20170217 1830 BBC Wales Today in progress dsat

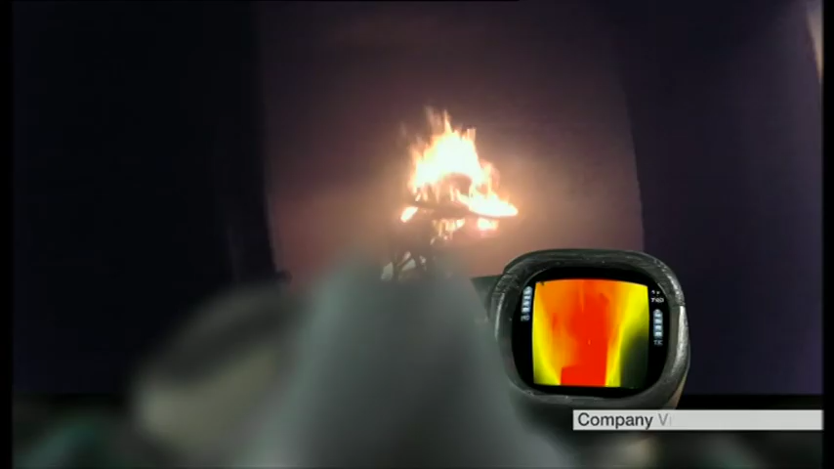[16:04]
American firefighters already use it to save lives, helped by technology designed and developed in Flincher.
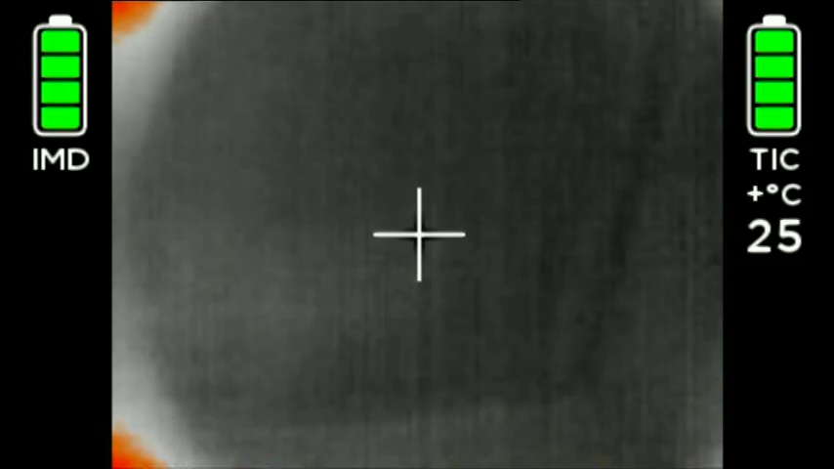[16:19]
On screen: spot 25°C
A small camera sends thermal images like this one to a micro screen in the mask, making it easier to spot people in trouble.
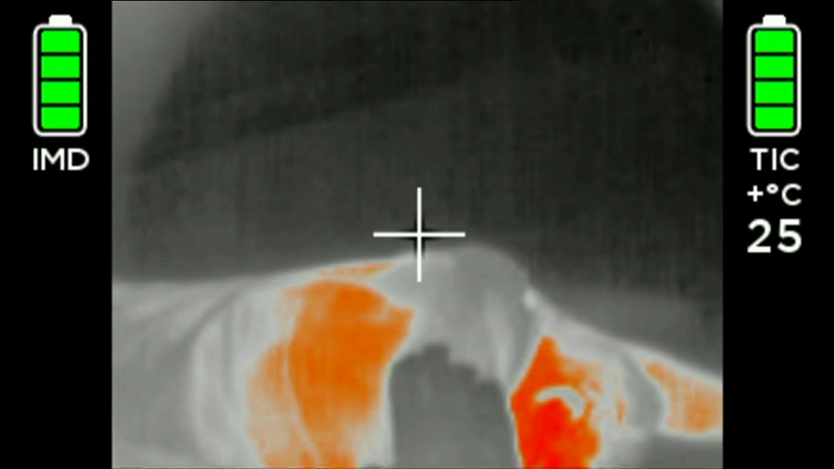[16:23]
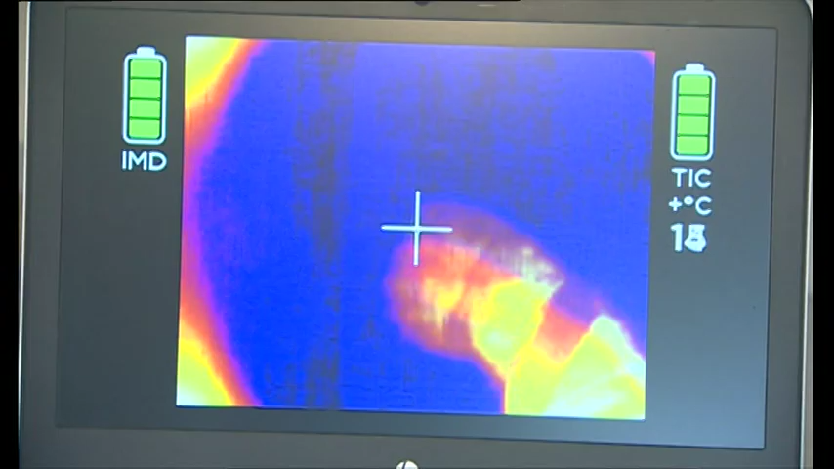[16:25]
It can also be beamed to a computer screen for others to monitor what's going on.